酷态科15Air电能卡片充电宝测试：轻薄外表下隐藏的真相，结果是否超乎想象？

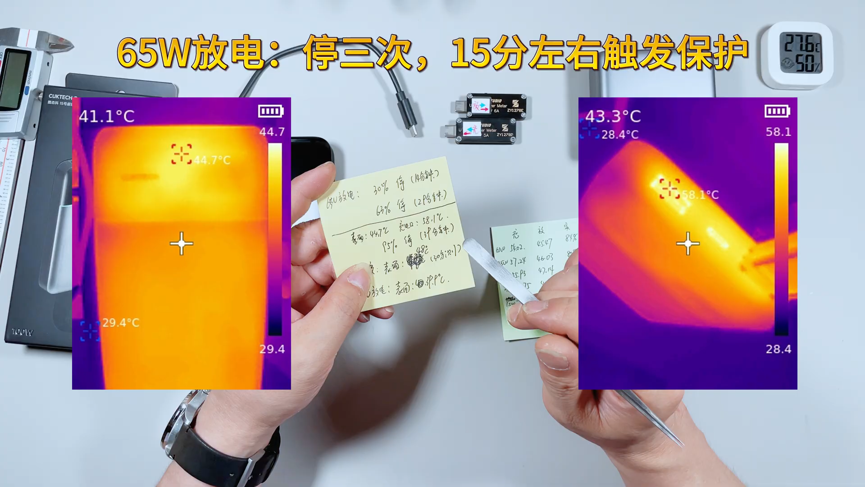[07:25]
1证明内部的温度已经过了60度了啊45W放电的时候在第
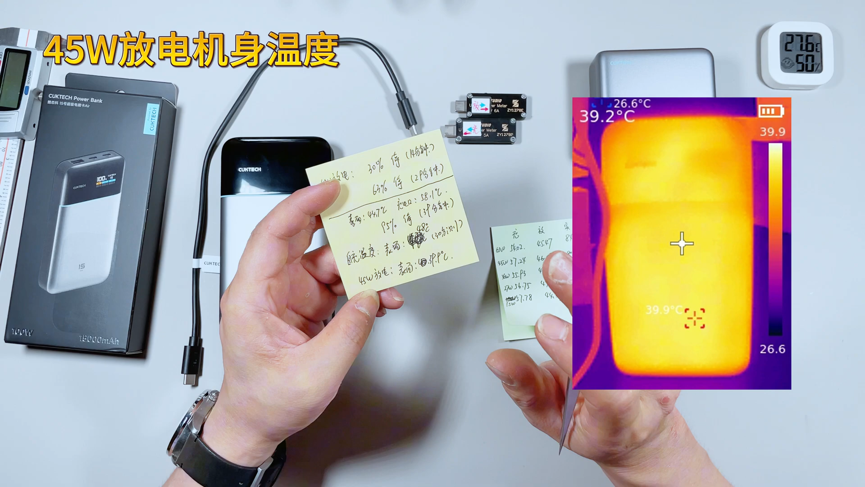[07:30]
On screen: spot 39.2°C, max 39.9°C, min 26.6°C
30分钟的时候我检查了一下表面的温度为39.9摄氏度放到92%的时候竟然停了一次啊也就是45W放